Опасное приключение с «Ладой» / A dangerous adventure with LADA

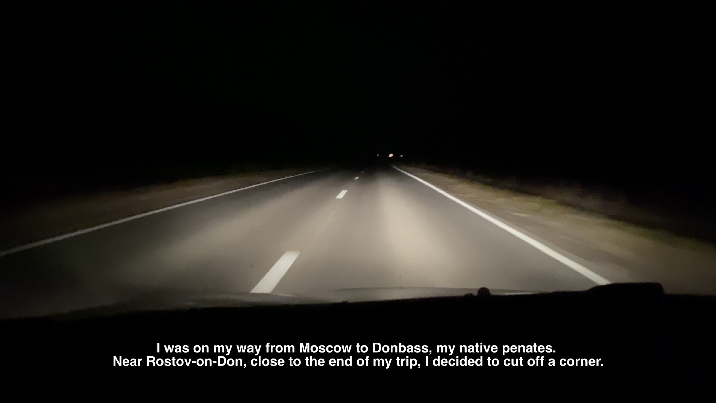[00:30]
Вот таким путем Яндекс меня отправил. Но надеюсь,
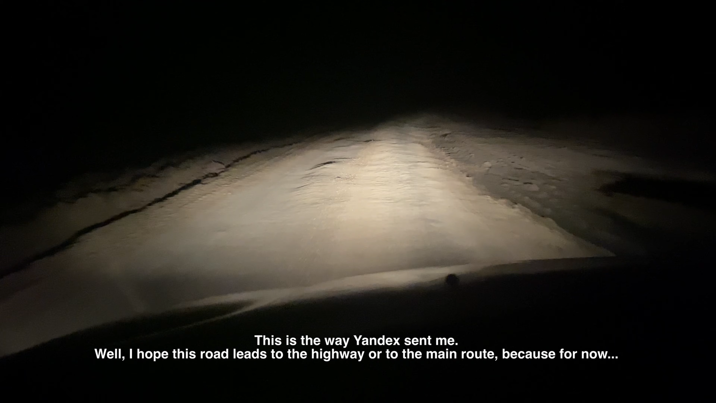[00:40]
что эта дорога выведет куда-то на шоссе или на трассу, потому что пока...
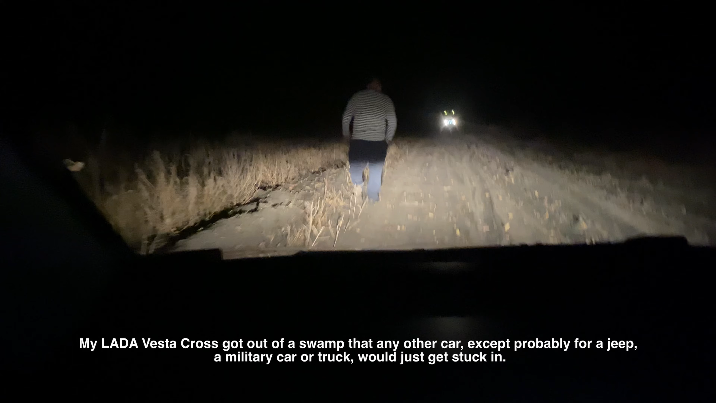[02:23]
что просто любая другая бы машина, ну, кроме джипа, наверное, да, или кроме какого-то военного автомобиля или грузового, просто бы здесь застряла. Сейчас поставил ровно.